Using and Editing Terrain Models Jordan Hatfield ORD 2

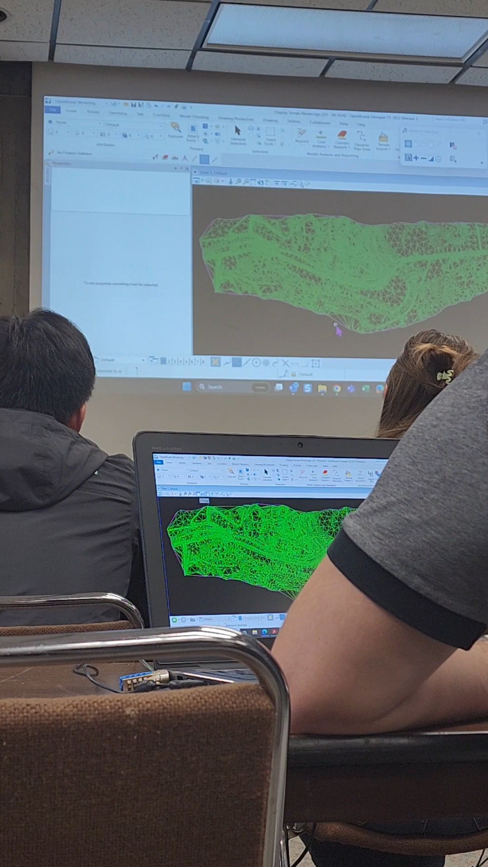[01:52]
If I go in and select that and look at the feature definition, it's using existing triangles. So that's where the settings for what features are displaying are coming from. So I want to just back up a little bit to show you where all of that is stemming from.